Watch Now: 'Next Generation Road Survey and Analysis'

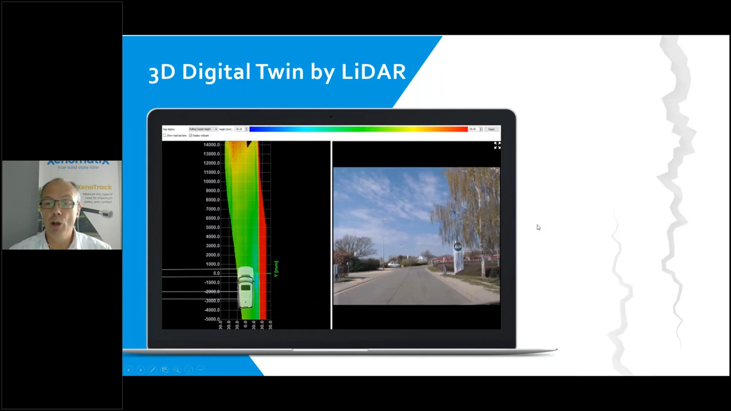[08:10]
will be part of the sensor suite of autonomous vehicle
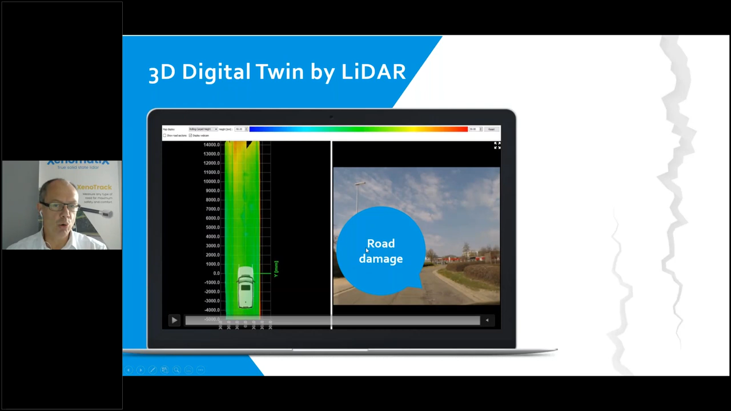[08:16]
this is what i show but what i see on the screen is actually a lighter that is also
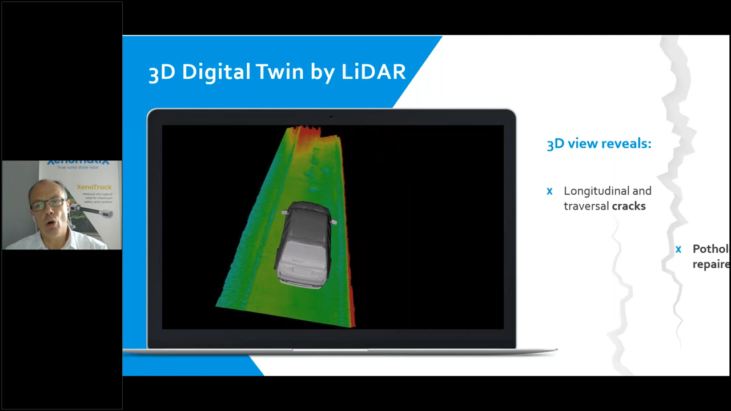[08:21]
developed to focus on measuring the road quality it's actually a lighter that is developed for preview for active suspension so also in the
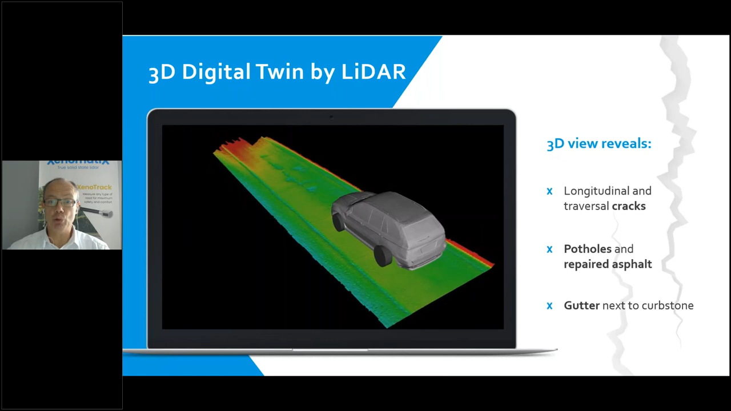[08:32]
automotive sector but there we need a very precise digitalization a digital twin of the road to increase the comfort the same requirement for serving of road quality so here you see really in a color code the full digital twin with numerical values of the road where you see the joint between one lane and the other is not well done green means it's flat blue means there's there's subsidence so like
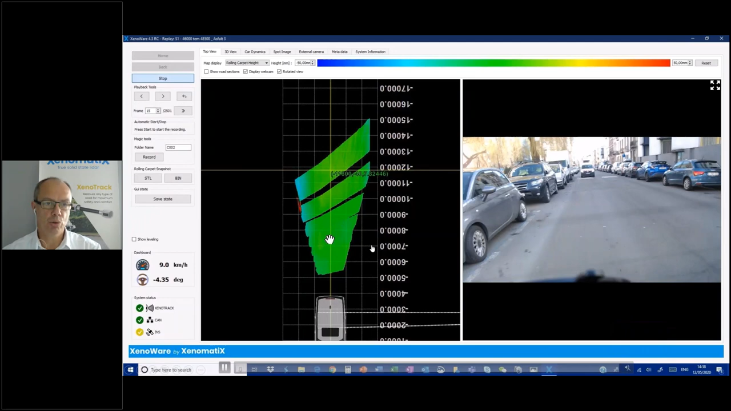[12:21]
so here you see that the digital twin is built up it's constructed while driving i explained the color code green flat blue subsidence yellow and red is more is higher and you're here a speed bump to to lower the speeds of the traffic is a speed bump is higher yellow and red
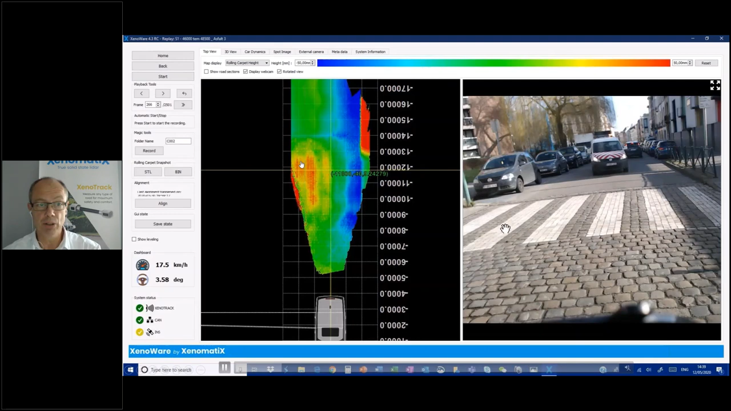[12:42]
you see the shape of the cobblestone even on the right you see that it's not doing its function it's more like a subsidence and that you don't see on the picture too much but you see it on the lighter
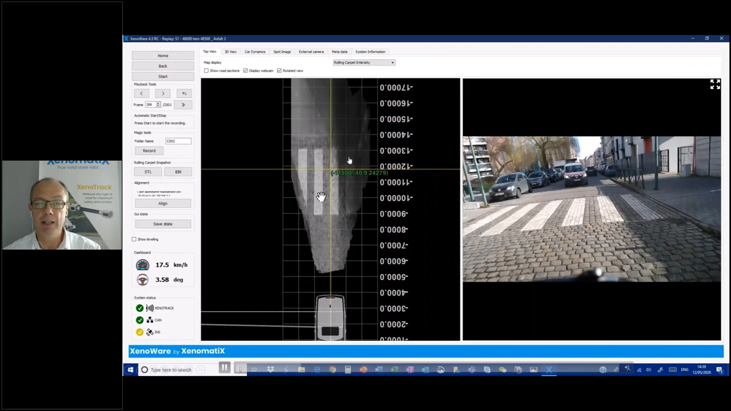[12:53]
and besides the geometry a lighter also measures the intensity so you can detect also lane markings or crossings on roads just to save some time i'll speed up and go to the most
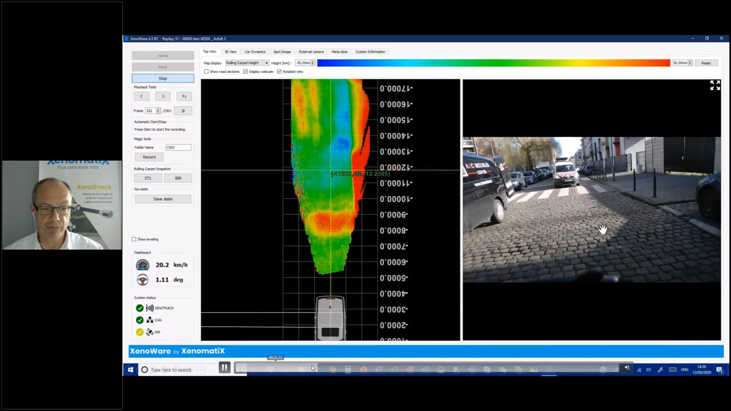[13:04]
interesting parts of the detection you see wherever you are this is shown in color graph the digital twin but it's always values behind it so you
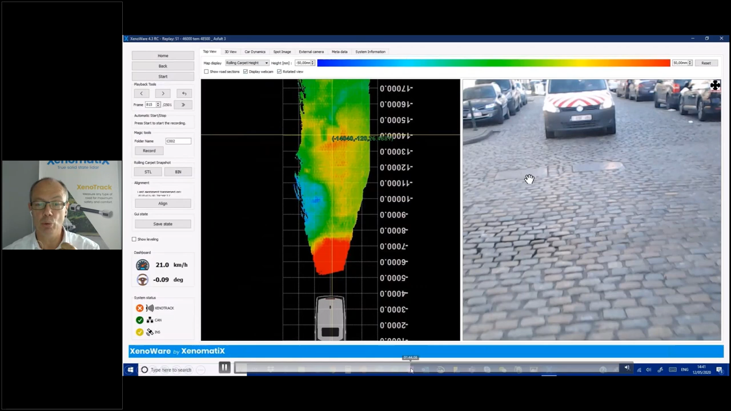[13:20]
can always measure what is the depth of a for instance if you look at the crack here you see it's slightly you should change this color color scale it's all numerical values i repeat we represent it in colors with its numerical values and you take a cus and you see here that indeed that crack is a couple of centimeters deep
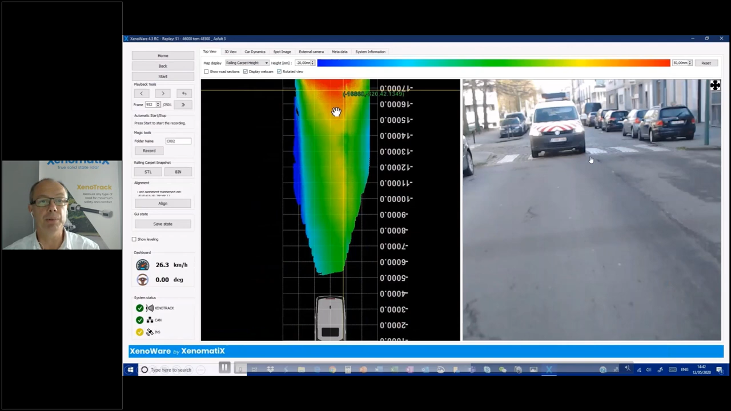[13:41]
and that is again the added value and that definitely the extra that lighter data will bring compared to 2d images you see some damage on the road you clearly see it in the lighter data this is also when it's at night you don't see it with the camera image that's more important you get when you see a distress on the 2d image you can measure it and you can quantify if there's a pothole you're sure there's a pothole because there's
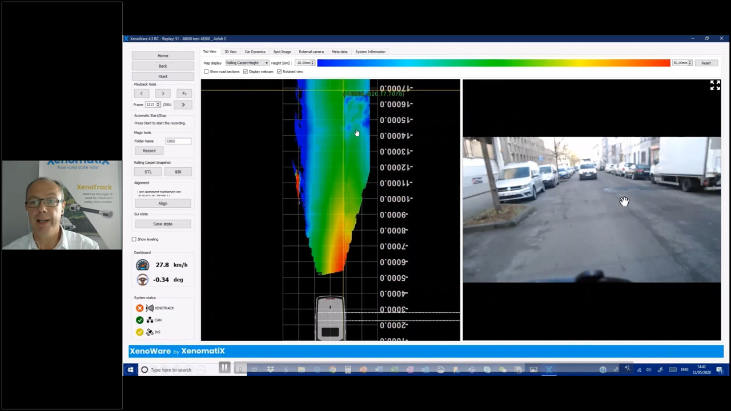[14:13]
geometry that shows that it's a pothole and not just a wet road or anything here we have a bad repair and again how bad is repaired well we take the measurements of the lighter data and we see oh yeah this is this
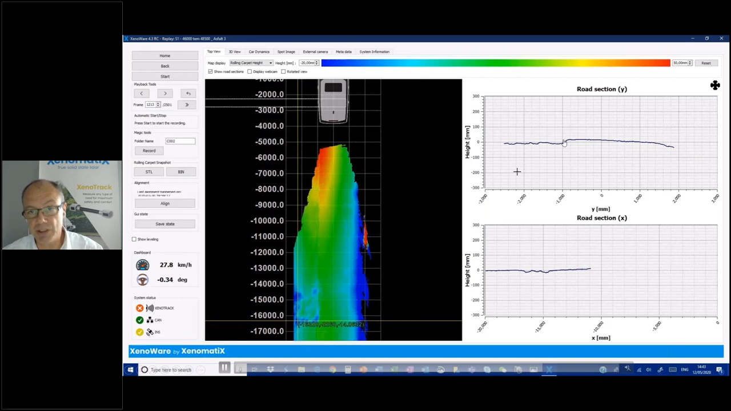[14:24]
is pretty bad so it's not only looking bad but it's also subsidized it's subsidence and again you can detect that information through
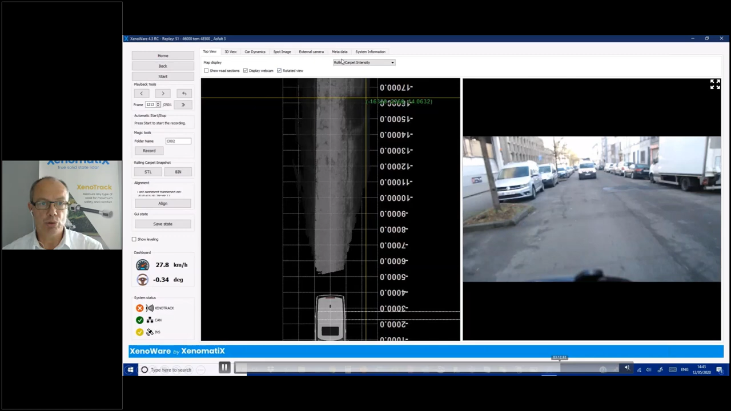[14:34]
the intensity that the lighter provides i'm not going too technical just
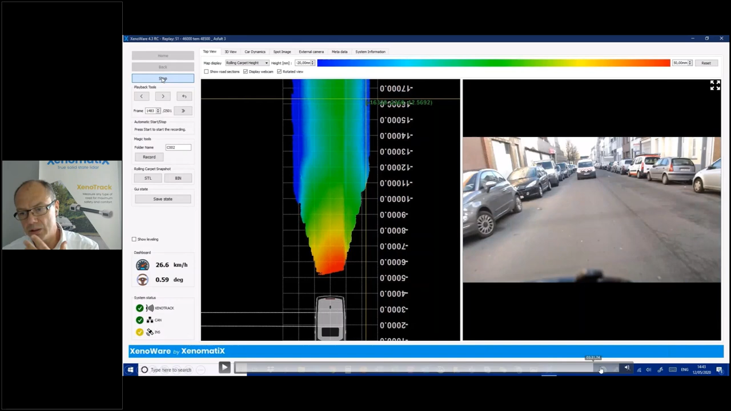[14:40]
let me end with some smaller damages where you can wonder here is this uh crocodile uh cracks um is there any influence on the roads on the stability of the road yes or no on a picture you cannot see that if you look at the lighter data you see there is subsidence i cannot tell whether first the cracks came and then the asphalt went down and there was subsidence or vice versa but definitely i see there is damage so it's required
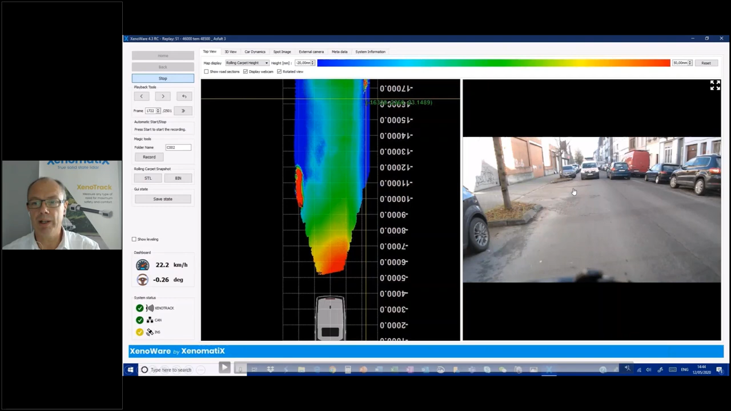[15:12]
to repair otherwise it will decay very fast okay